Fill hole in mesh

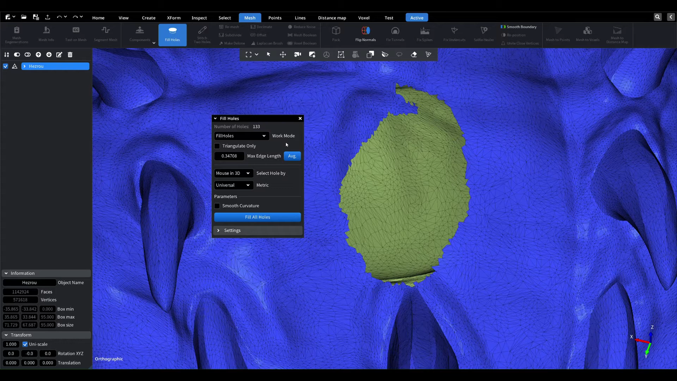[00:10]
Hello friends. In this video, I'll show you how the fill hole tool works in Mesh Inspector. I will open the tool and specify the parameters that are in this tool. Now I will show how this tool fill a hole in different modes of operation in the first case. We use the default settings by default universal metric as selected, because it fits most holes. When you hover over the outline of the hole, it is highlighted. When you click the mouse on the contour of the hole, we get the result. The second way is to activate the flag triagulate only mode, we get the result.
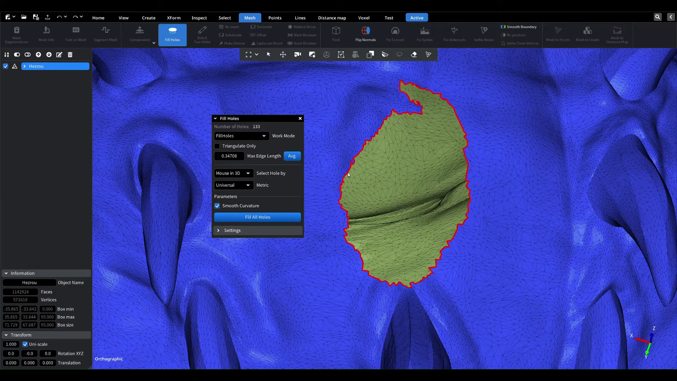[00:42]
The third way is to enable the smooth curvature flag only mode, we get the result. As you can see on the model, this option is most suitable for filling this hole.